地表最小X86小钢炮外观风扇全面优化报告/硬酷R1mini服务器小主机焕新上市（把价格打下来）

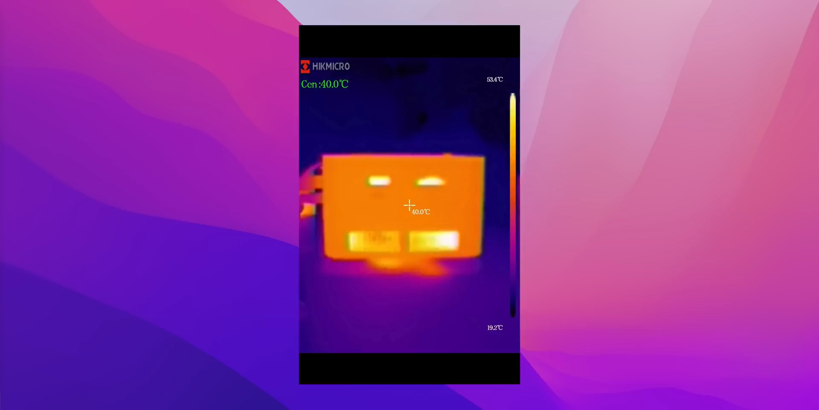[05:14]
机身的表面温度也会在40度左右解除温度墙之后Chromemark的得分91659